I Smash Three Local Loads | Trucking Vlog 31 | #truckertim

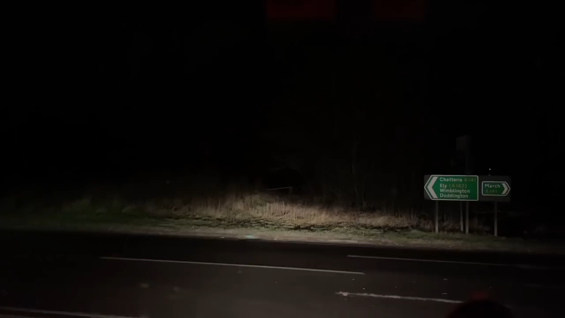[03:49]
that was nearly a crash here that car don't know if you see it that lorry just then there was a car beside it it nearly hit that one there just gone by the right
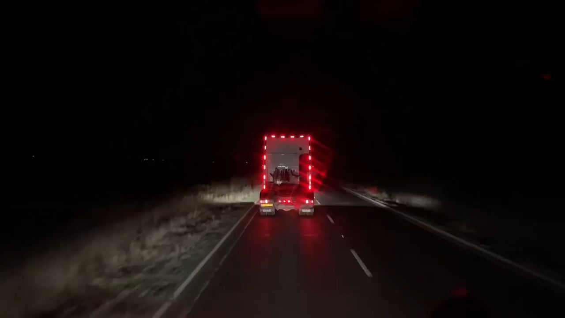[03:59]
this lorry's got perimeter lights i want perimeter lights how cool does that look you can go a trailer on that's just on his unit so you can probably work out myself we're just on the 847 now i'm about to turn off and head through the back roads i'll just show you this there's rumours i might get a new truck one day one day i might get a new truck and if we do we're gonna pimp it up